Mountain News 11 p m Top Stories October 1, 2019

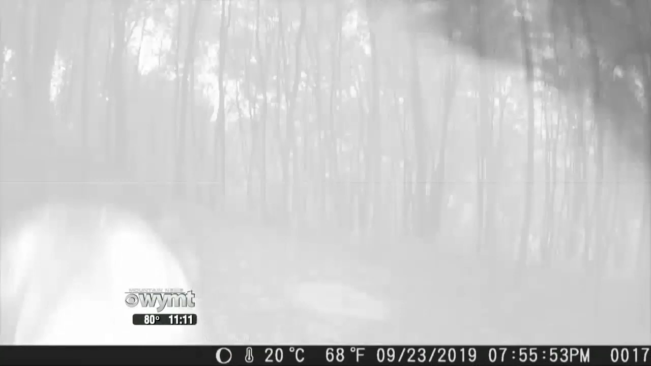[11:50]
LATER THAT NIGHT, THE BEAR RETURNS. AFTER STRUGGLING A WHILE WITH THE CAMERA,
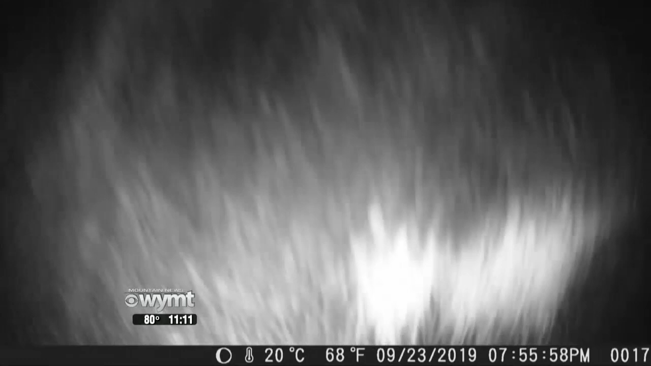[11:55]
THE BEAR FINALLY GETS IT DOWN TO THE GROUND AND TRIES TO SNACK ON IT.
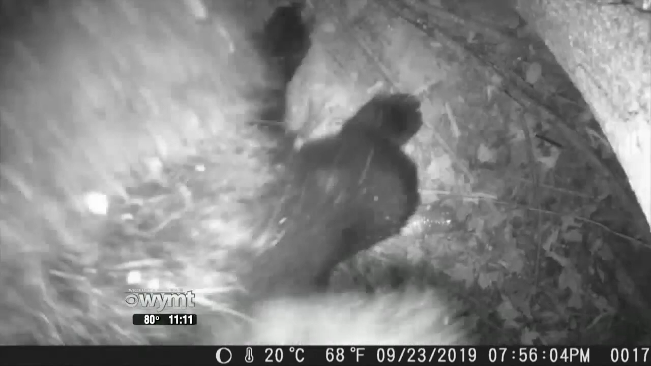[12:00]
EVENTUALLY, IT FIGURED OUT THAT IT WAS NOT FOOD AND WENT ON.
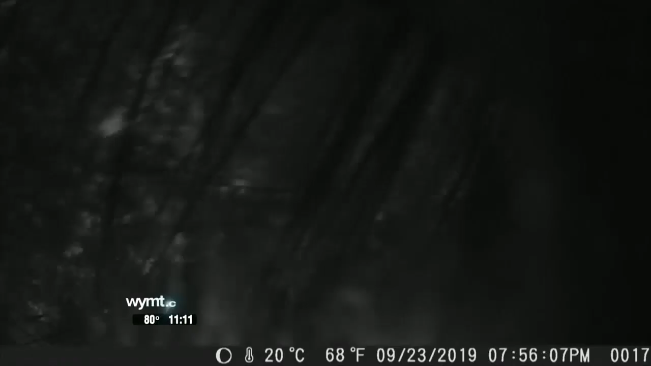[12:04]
JUSTIN SAID HE THOUGHT SOMEONE TRIED TO STEAL THE CAMERA UNTIL HE WENT BACK TO WATCH THE FOOTAGE.